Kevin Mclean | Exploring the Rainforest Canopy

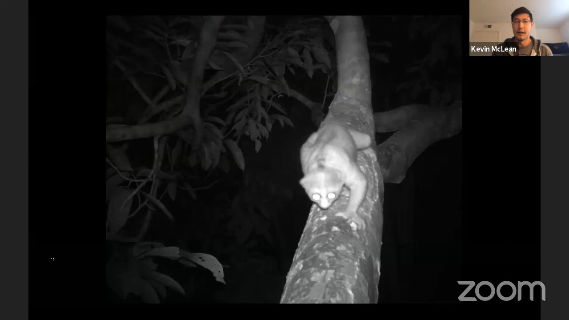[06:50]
Um, and actually at night, you see animals like this. This is, uh, called a, um, a slow loris. Um, it's one of the few, uh, um, poisonous mammals in the world.
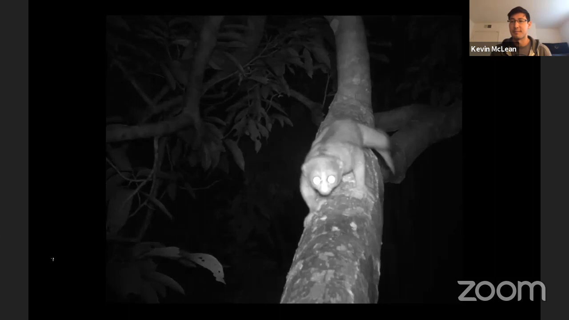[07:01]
So it actually has a little gland on its, on its elbow where it produces a poisonous oil and it can, can use that. It mixes it with its saliva.
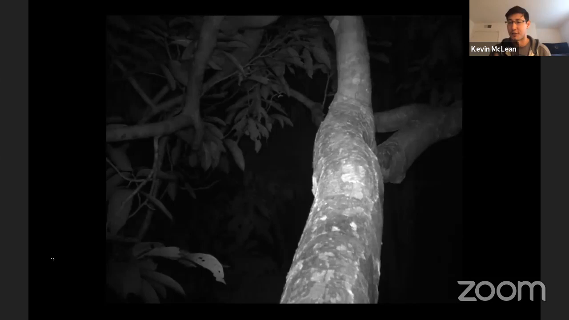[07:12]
So if it bites you, um, it can actually, uh, give you a bite kind of like a snake. Um, so it's pretty, can be a pretty dangerous animal to encounter, but they're, they're really, really interesting to see.
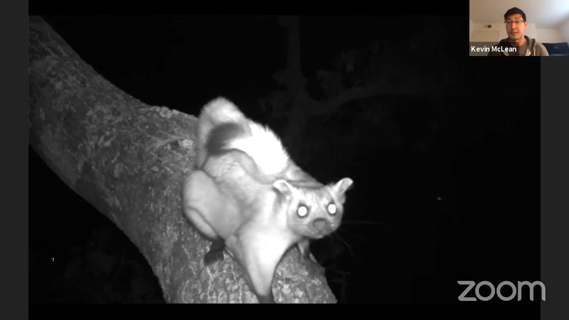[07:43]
Um, also about the size of a house cat. They can, they, they jump from one of these giant trees and they can glide about the length of a football field, um, to land on another tree.
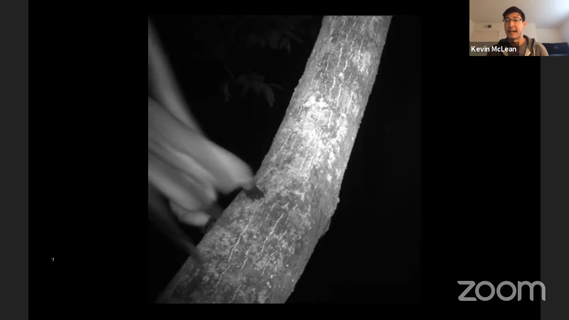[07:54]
And then they, they, uh, climb up that tree and launch themselves over to the next place.
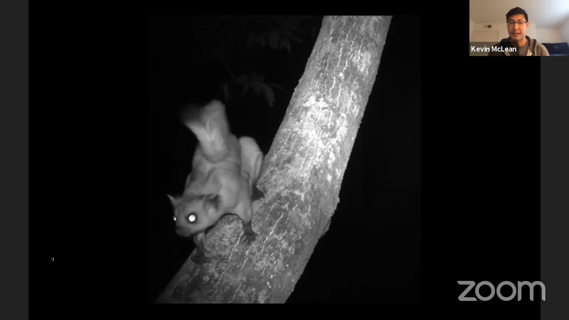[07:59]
So it's a pretty, they're pretty interesting animals to see for sure.
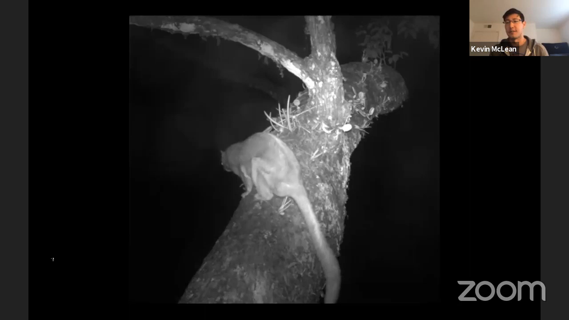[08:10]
They don't actually fly. They can't flap, flap their, uh, any wings or anything like that,
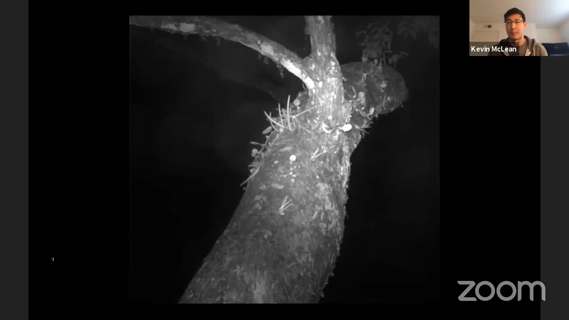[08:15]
but they can really control where they, where they glide in the forest.
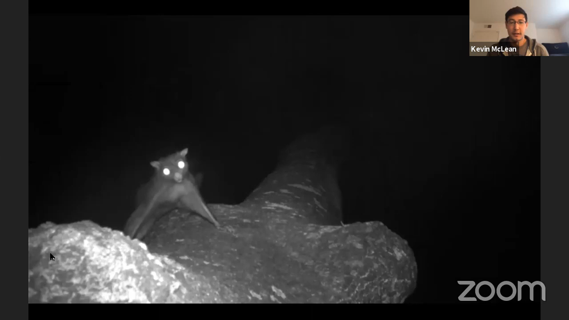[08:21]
Um, yeah, this is, this is another, another type of giant flying squirrel, black giant flying squirrel is sort of facing down the trunk of the tree. Another one of my favorite animals.
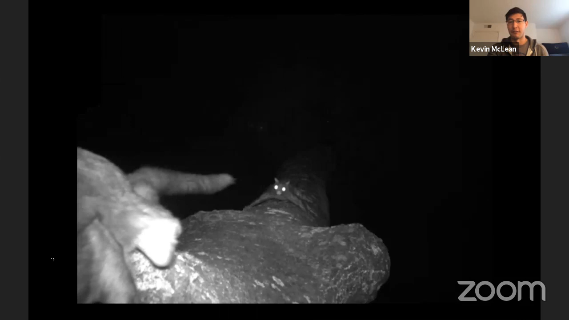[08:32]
Um, and you can see they've, they've landed down at the bottom and they're launching themselves up the trunk of the tree so they can jump again. Um, so I got, I, when I was working in Southeast Asia, I got really, really into studying flying squirrels.
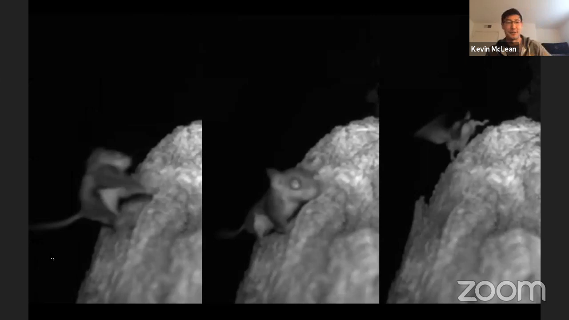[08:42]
Um, this is another one. This is a pygmy flying squirrel there. Um, they're the smallest squirrel species in the world. They weigh about 22 grams, which is around this, the, the weight of a AA battery. Um, they're really, really tiny squirrels. Um, but they live in the same, the same giant trees as the giant flying squirrels. Um, and, uh, yeah.
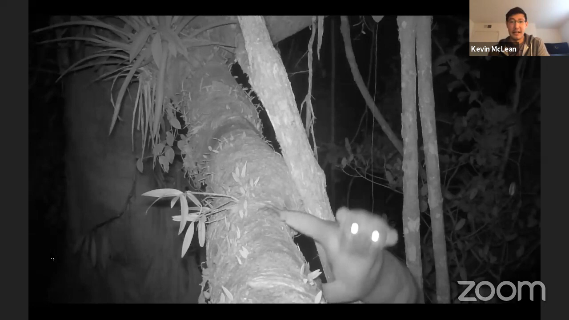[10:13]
So, um, and again, at night, there's tons and tons of animals that come out. This animal is called a kinkajou. They're actually related to raccoons, even though they don't really look like them. Um, this is, uh, this is called an owl monkey. It's, uh, it's actually the, the only nocturnal monkey species, uh, the only nocturnal type of monkey. Um, they have a really, really long tail, a long bushy tail that sort of helps them balance up in the trees. And you can see they have those big eyes that help them reflect light so they can see at night.